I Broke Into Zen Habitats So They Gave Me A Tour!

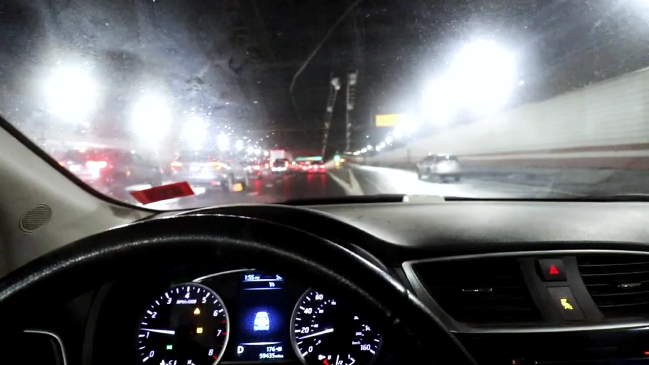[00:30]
Oh, fucking boy, nothing like driving in the great state of Massachusetts, boys and girls. Boston travel, you gotta love it. This is supposed to be a 2-hour drive, it's turned into a 3-hour drive. Welcome to Massachusetts, folks. GPS is lost, signal's lost, I'm stuck in a fucking tunnel.